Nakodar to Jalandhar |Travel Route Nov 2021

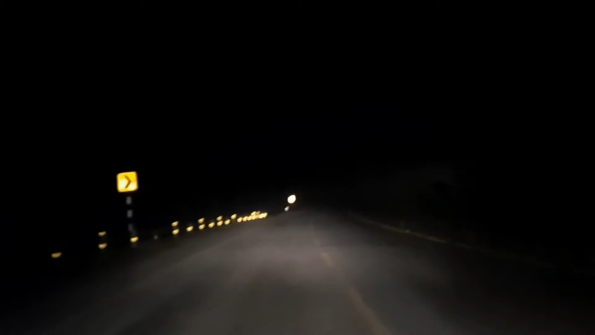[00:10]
किलोमेटर को रास्ता तो साफ सुत्र है उसके बाद आगे जाके दिक्कत आएगी तो वह हम आपके साथ शेयर करेंगे भात करेंगे चांट करेंगे यहां er जाता हैं कि बाल दोस्तों यहां में खुछा यहां आपके
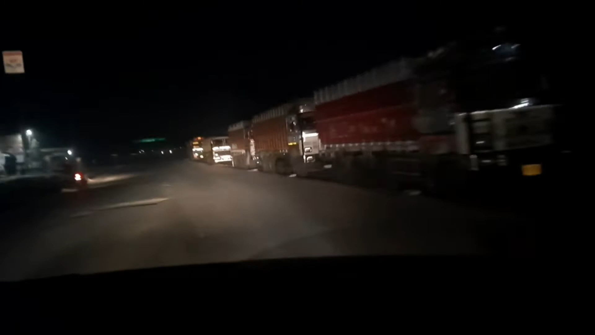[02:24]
और यह हम अब इदर से जा रहे हैं रिजन की सड़क टूटी हुए है और यह सीटी ग्रूप ऑफ इस्टूशन दो किलमेटर यहां से राइट सेड है अगर आप नकुतर से आते हैं तो
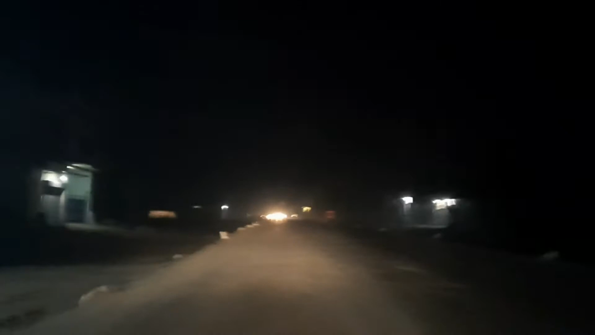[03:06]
और यहां पर सड़क भी छोटी है सिंगल रूड है इसलिए यहां पर ट्रैफिक भी ज़्यादा हो जाता है पोटे करना भी थोड़ा असान नहीं है
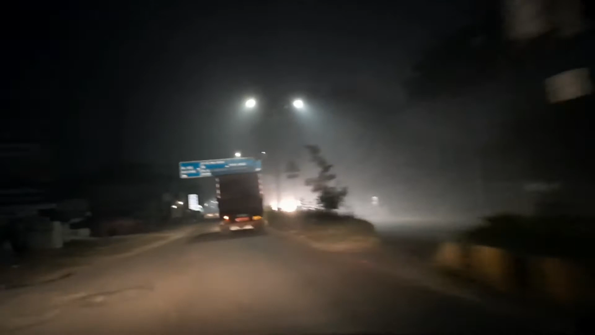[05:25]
और दोस्तो यहापे हम
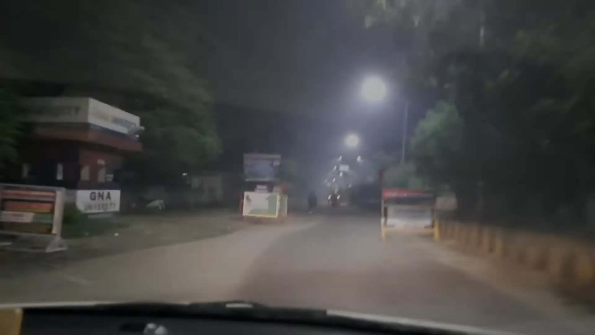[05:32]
यह बड़ाले चाओक है जहां पर आपको नाका हमेशे मिलेगा
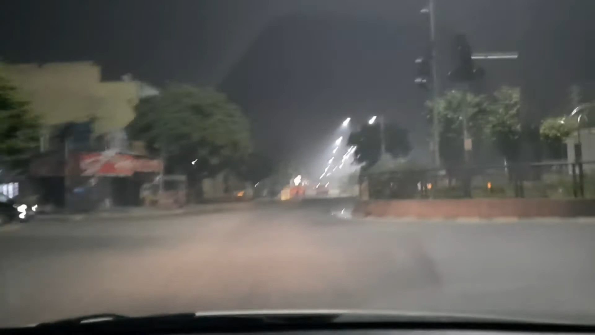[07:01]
अब यहां पर आपको मॉर्नी और इवनिंग में काफी ट्राटिक मिलेगा वर्किंग आवर्स में अब यहां पर यह इनकी भी सड़के पूरी टूटी हुई है और इदर भी काम चल रहे है तो
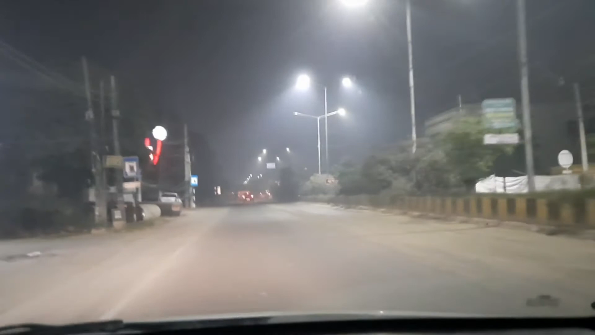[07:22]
यह दोनों साइड की सड़के का बहुत बुरा अला है यहां से नकुदर तक का अब बीच में शयद कोई पाई पेनले डाली है सीवरेज की जहां तो यह पूरी तो इतने में एक ही गड़ी चल सकती है और दूसरी सेट स्कूटर रहे चल सकते हैं